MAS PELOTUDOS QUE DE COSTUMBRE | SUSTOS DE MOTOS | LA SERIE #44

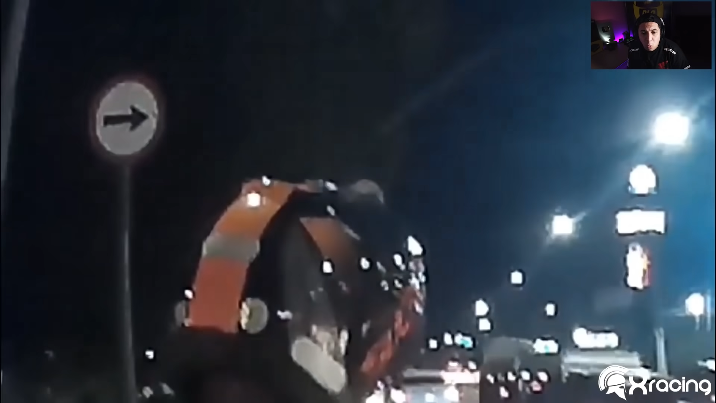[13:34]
Ui, como passou, boludo! Mira. Ui, boludo! Ah, nossa, pegou a fina ali, hein?